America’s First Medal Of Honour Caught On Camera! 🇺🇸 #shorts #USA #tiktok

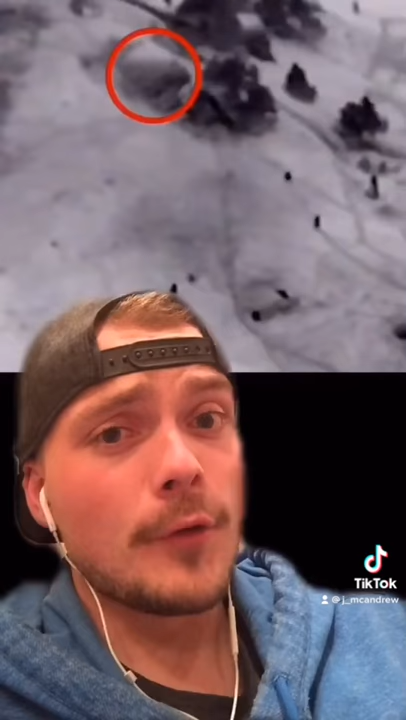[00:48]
To the right of Bunker 1 lays slain soldier Neil Roberts. What happens next will make you cry.